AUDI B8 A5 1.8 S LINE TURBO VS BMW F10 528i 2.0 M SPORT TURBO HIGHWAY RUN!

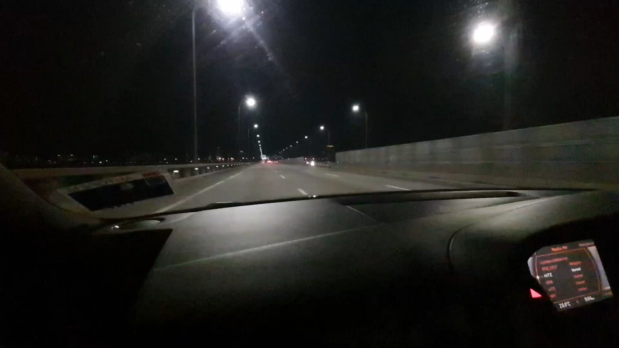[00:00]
Okay. So sekarang ni kita boleh lihat cahaya di merata-rata di tepi-tepi pulau. Bermaksud ada penempatan. Ha. Penempatan-penempatan ni kita last dengar dekat taman sekolah dulu. Ha, okey. Taman sekolah dulu penempatan. Penempatan-penempatan manusia yang pertama bermula di muara sungai ataupun di tepi laut.
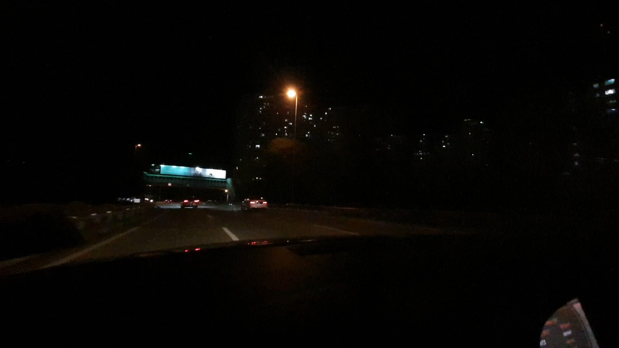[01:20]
Sekarang boleh tengok, sebab itulah orang memanggil Pulau Pinang ni adalah KL2. Ha, bukan KLIA2, yang tu Kuala Lumpur International Airport lain. Ni KL, Kuala Lumpur 2. Feeling duduk dekat sini, flyover di sana sini. Okay, kita boleh tengok bangunan-bangunan tinggi di sana sini. Dia macam feeling dekat KL. Betul tak? Betul. KL2 dekat sini. Tapi tuan-tuan dan puan, feeling pada waktu malam dia rasa lain sikit.
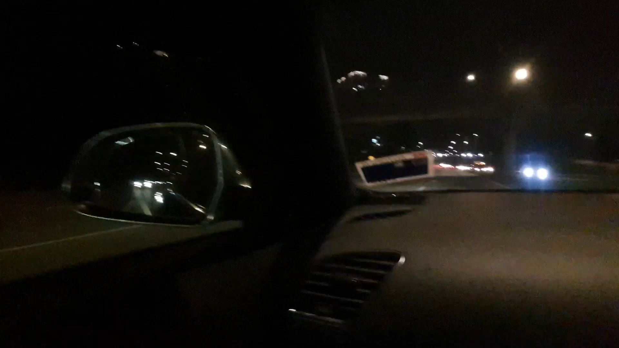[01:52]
Dia rasa macam ada angin sepoi-sepoi, buat kata pepatah. Sebab kita berada di tepi laut, dia punya feeling dia lain. Dia punya temperature dia lain. Dia punya suasana dia lain. Kegelapan malam dia pun lain. Dia tak sama macam bandar yang berada di tengah-tengah ibu kota, yang berada di tengah-tengah Malaysia tu. Lain. Sebab sekarang kita berada di tengah pulau. Ha. Betul tak? Betul. Ha. Kalau tuan-tuan rupa nak tengok meriah lagi, ada sunroof kat atas. Ha.